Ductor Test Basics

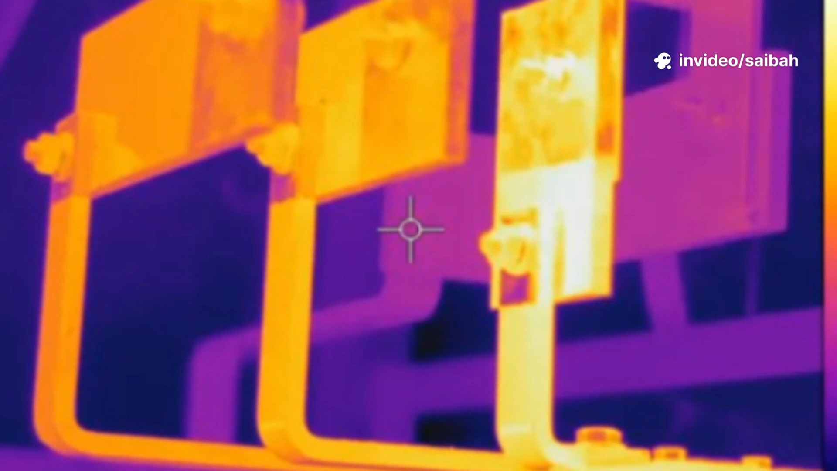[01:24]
I compare today's reading to the nameplate and past records and add thermal imaging to spot hot joints on bus bars.